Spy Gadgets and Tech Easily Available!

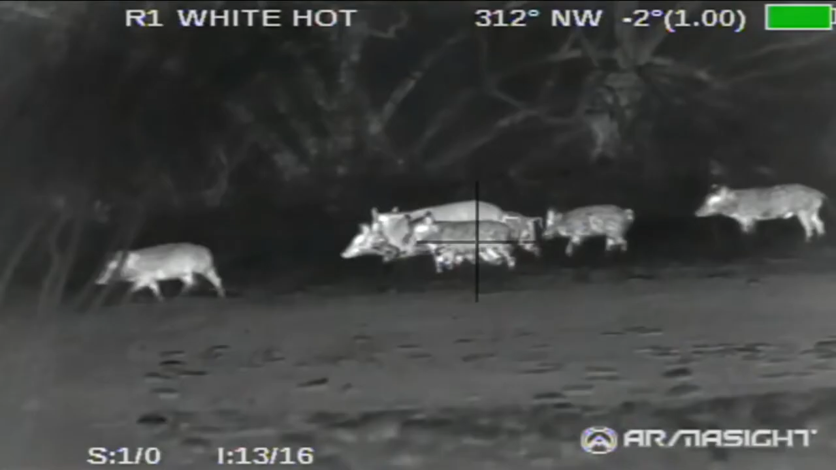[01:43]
This special spy gadget provides the illumination you need to see in the dark so that anything lurking in the shadows have nowhere to hide.